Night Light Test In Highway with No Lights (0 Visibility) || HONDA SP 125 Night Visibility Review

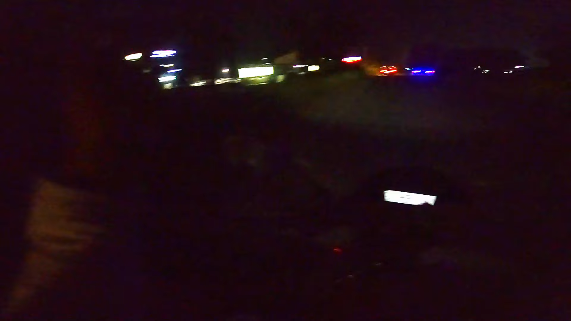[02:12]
यहाँ पे फिर भी थोड़े बहुत आसपास दुकान वगैरह है। एकदम सामने एक ऐसा जगह अभी आएगा, ऐसे ऐसे कुछ जगहें आएंगे जहाँ पे मतलब कुछ लाइट है ही नहीं। सो वहाँ पे मैं आप लोगों को दिखाऊंगा कि बाइक की जो लाइट की थ्रो है वो कैसी है।